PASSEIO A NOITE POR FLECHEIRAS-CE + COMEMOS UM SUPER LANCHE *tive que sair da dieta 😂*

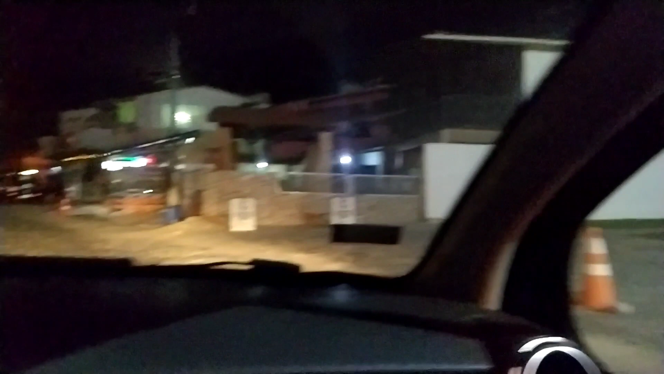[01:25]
E aqui já começa bastante lugarzinhos pro pessoal comer, vocês estão vendo os pessoalzinhos ali, olha só que fofinho, olha.
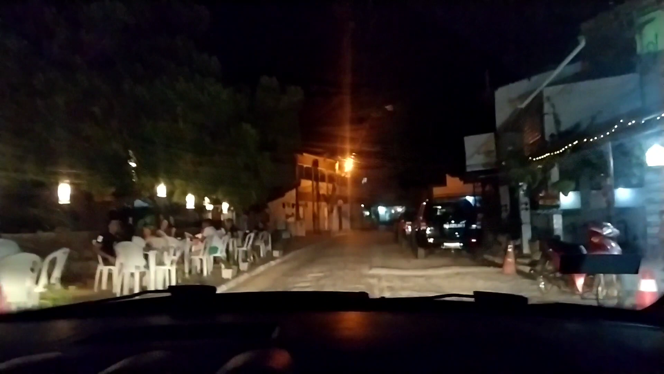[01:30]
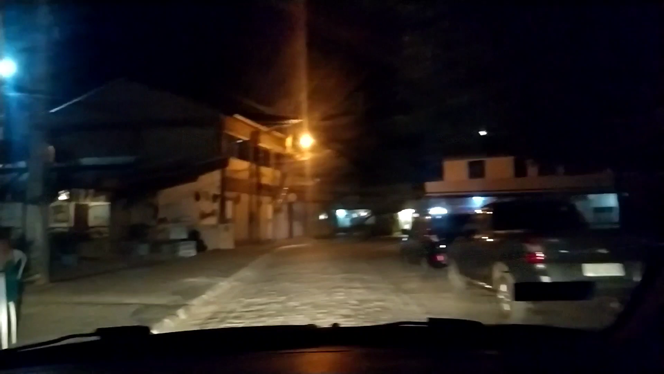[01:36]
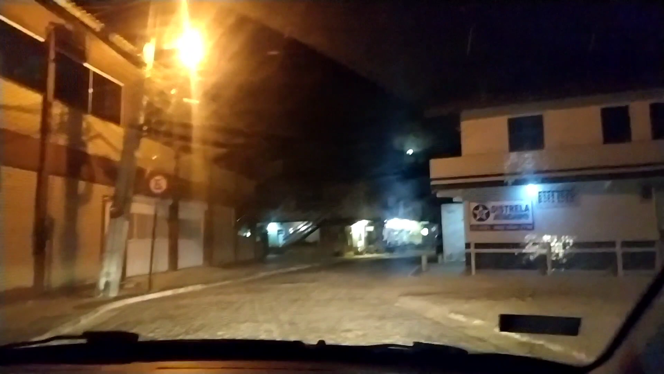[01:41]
E olha só, ai, tá estampando, eu queria mostrar a lua pra vocês, mas a nuvem está deixando ela estampada, olha lá.